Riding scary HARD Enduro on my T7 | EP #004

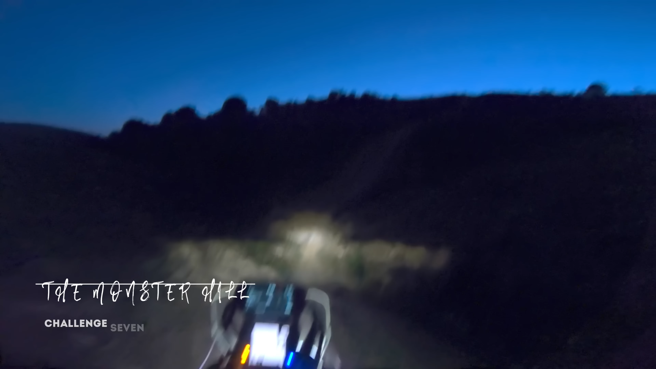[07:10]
I've been looking at it since the start of this project. Problem with doing this at night is I can't see the hill. I can only see the floor.